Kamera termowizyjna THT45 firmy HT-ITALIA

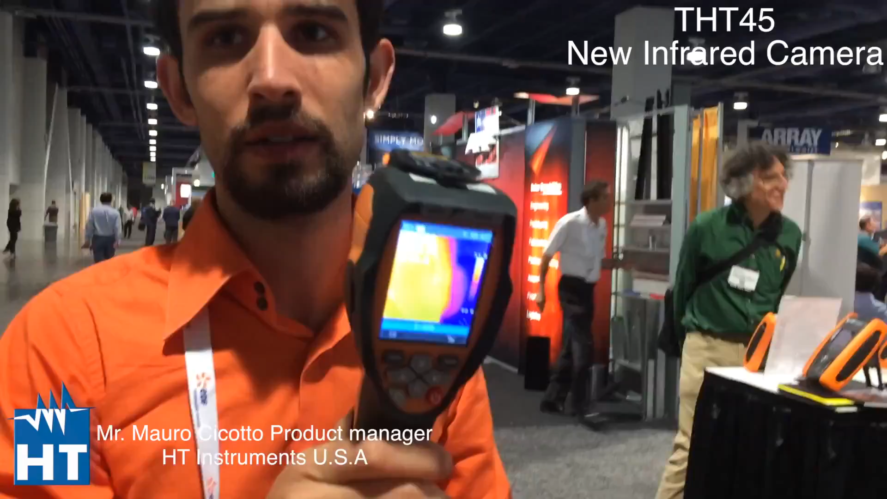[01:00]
So picture in picture camera, laser spot, LED light.
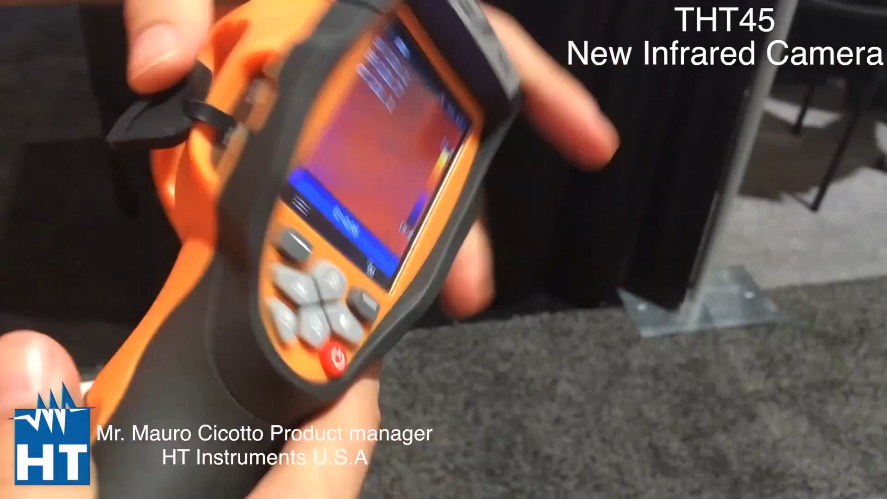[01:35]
HDMI output to send a video in a TV and USB output to download the photo and the video.
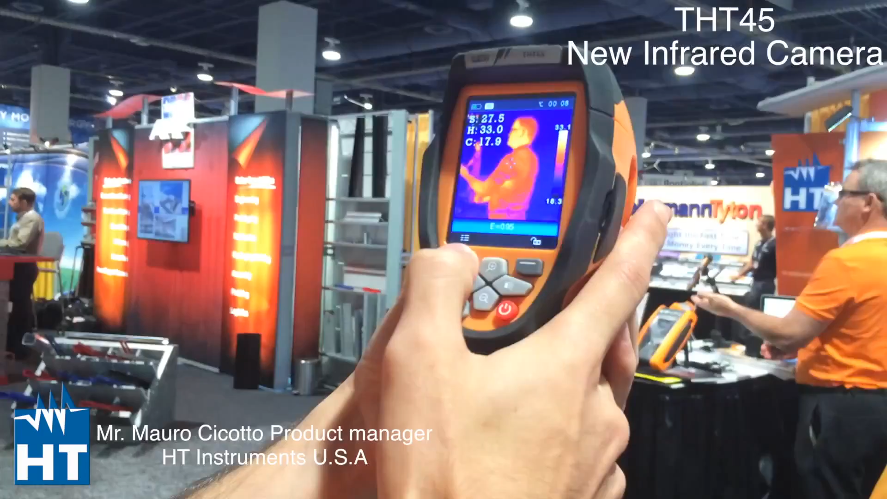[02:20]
With really nice... With really nice resolution. Yeah, it is.
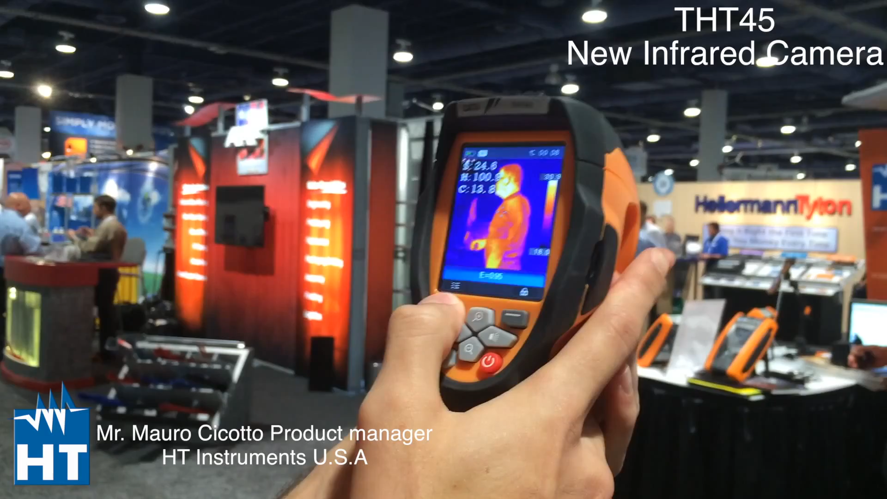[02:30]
Wow. Manual focus, no focus, focus. It's really fast. It's a really nice camera. So, and as you can see here, you have a really easy to understand menu. You can put into the screen the spots, normal spots, so central spot, hot spot and cold spot.
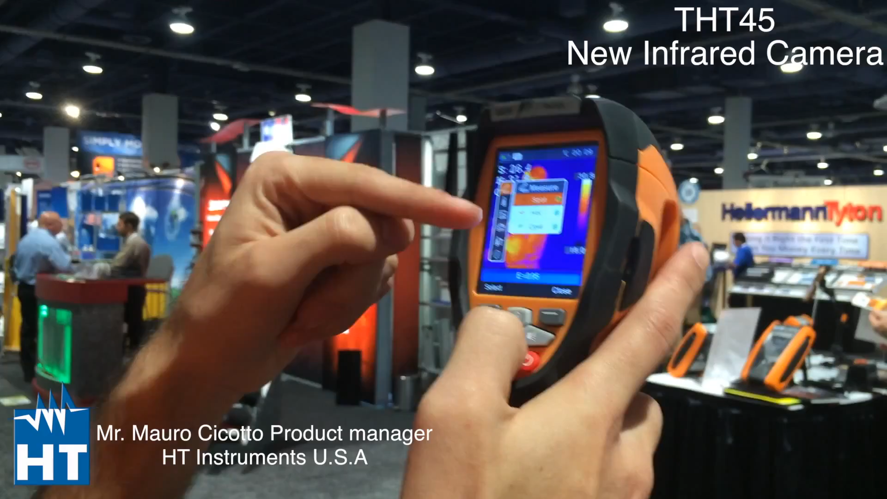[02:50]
And those spots go automatically to the higher and cold temperature into the screen. Emissivity, you can make the setting
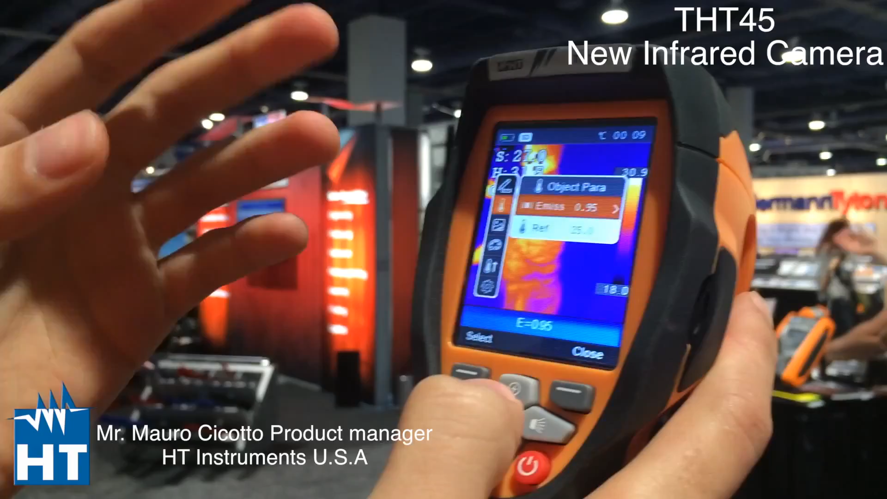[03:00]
of the emissivity and the reflective temperature. You can make a visible and even you can make the mix because it's a picture in picture camera.
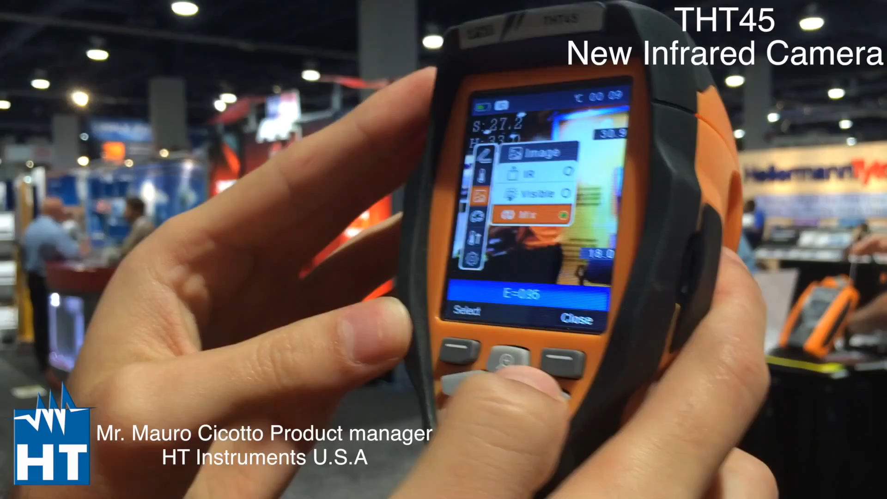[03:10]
Wow.
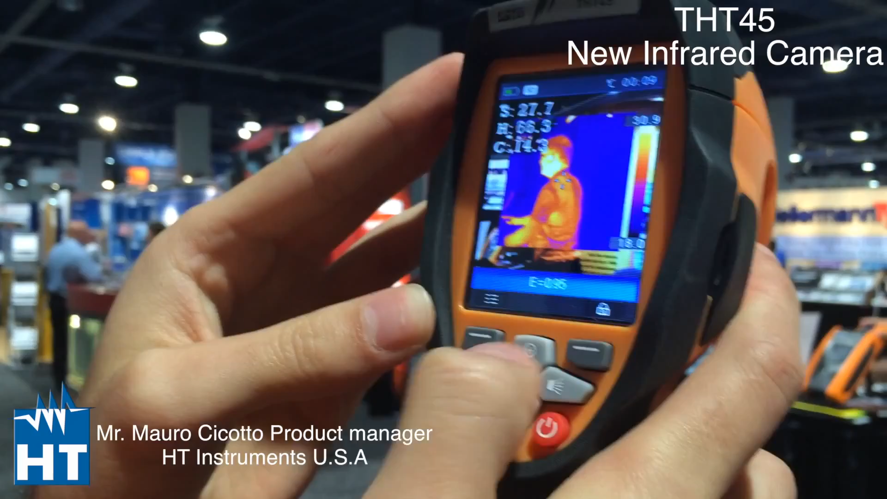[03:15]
So, and as you can see here, you cannot see the problems of alignment of the camera that you can see in a lot of camera.
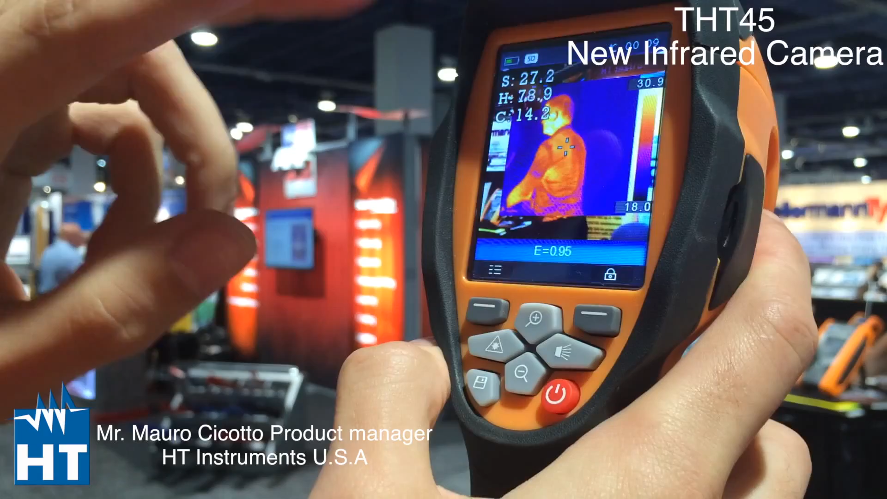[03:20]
Yeah.
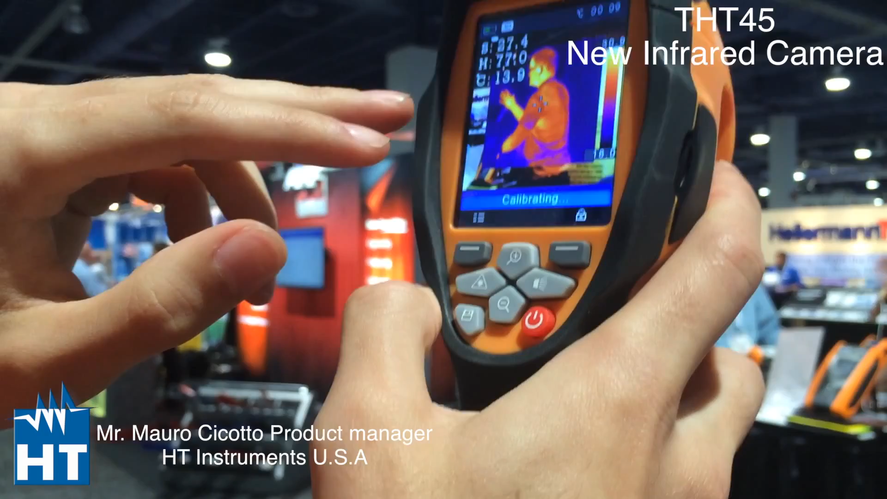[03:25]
So, that's really nice.
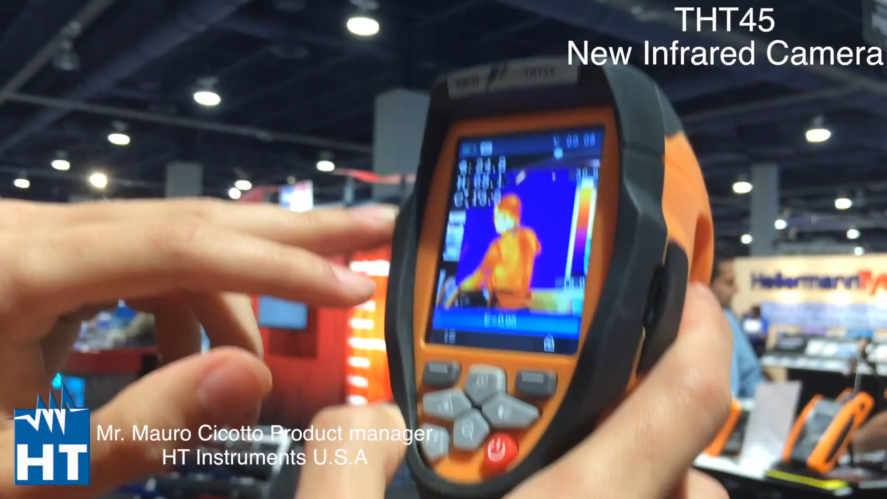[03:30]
It's really, really nice. Good. Come back over to the higher. Yeah. Pellets, you can change the palette. Yeah. It's a rainbow.
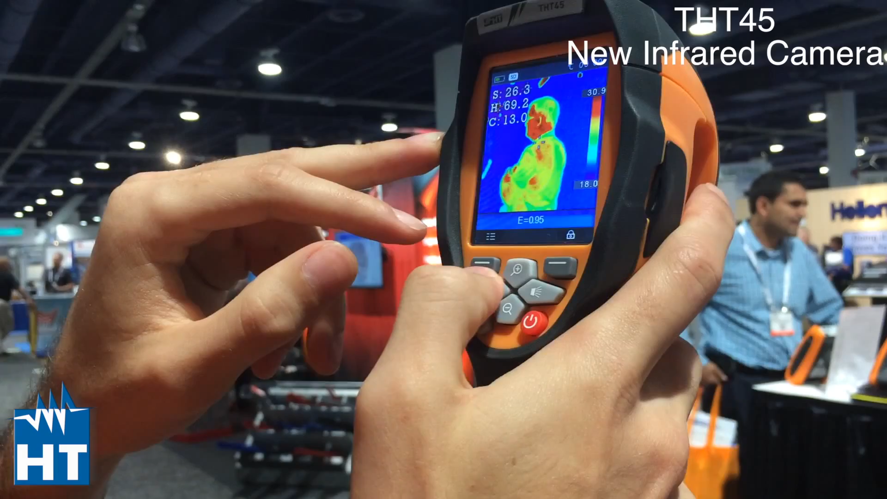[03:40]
It's a gray. Pretty cool. Yeah, pretty cool, yeah. Inverted gray. I think it's the most economic real infrared camera on the market.
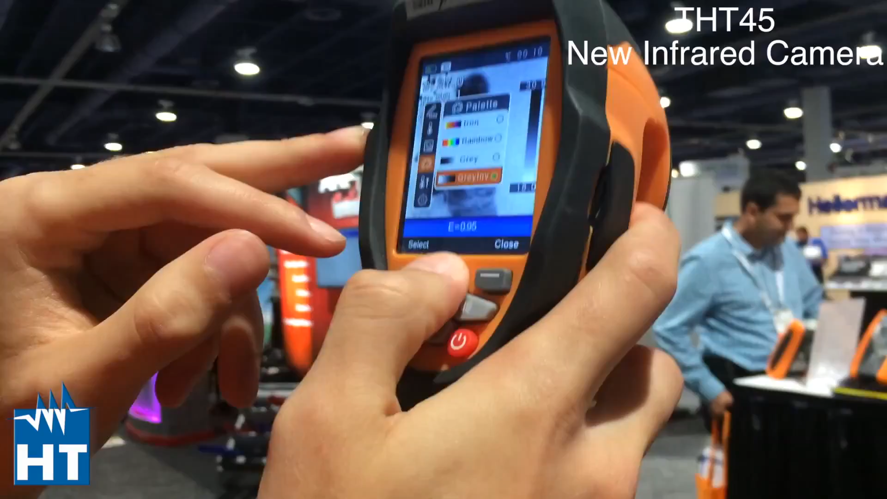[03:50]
Absolutely. Yeah, yeah, yeah. And the important is that the range is the minus 20 Celsius degrees up to 150 degrees. And the second range is from zero degrees to 350 degrees.
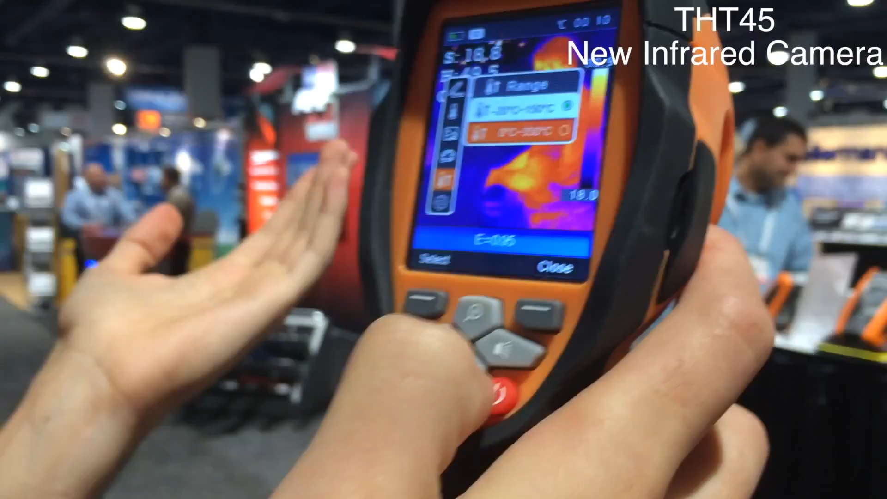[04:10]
So, it's a small camera, small price, big features.